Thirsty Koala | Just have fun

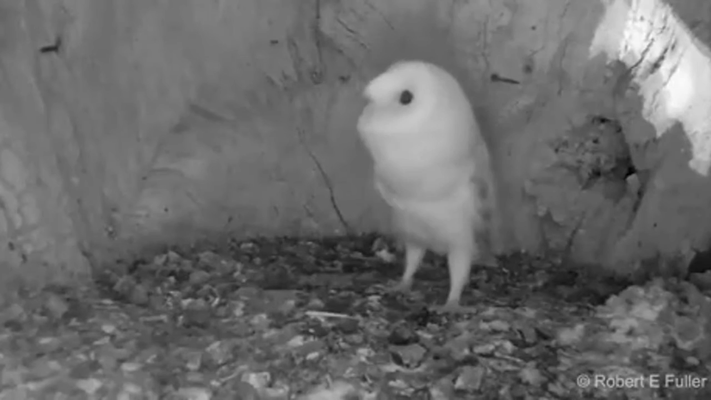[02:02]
this baby barn owl is hearing the thunder for the very first time